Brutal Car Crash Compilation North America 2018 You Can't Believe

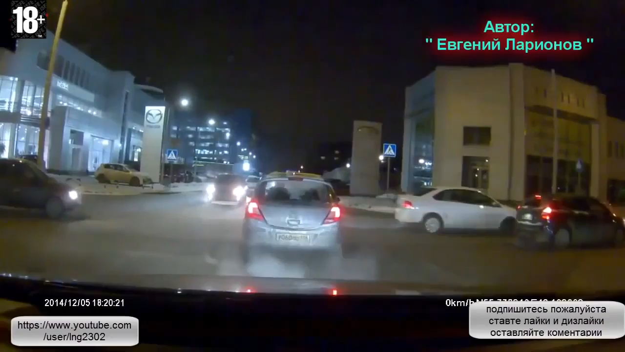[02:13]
Блядь, это так всегда здесь. Тихонько, тихонько, стой, стой, стой, стой, стой. Влево, влево, тихонько.
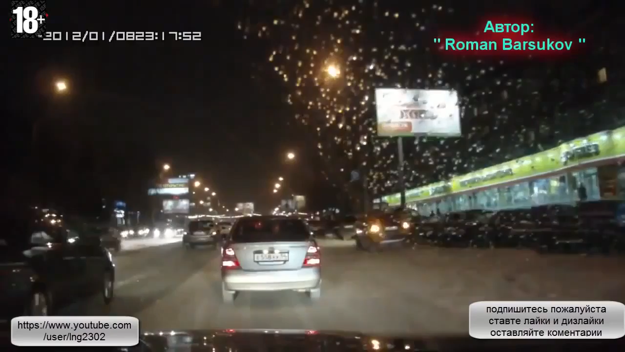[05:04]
поджерик, и мне опа. Топа! Красавцы, блин. Хрен ты у меня проскочишь, да?
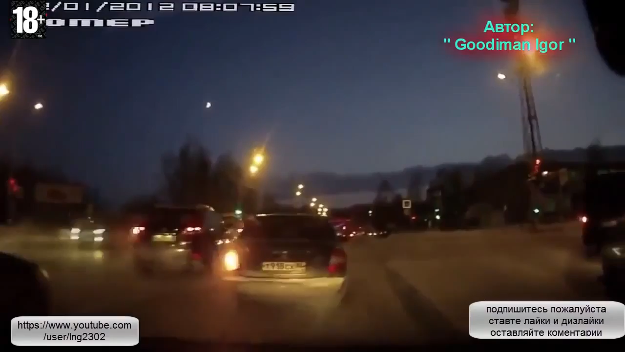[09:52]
Зашибись! Вот куда ты едешь, а?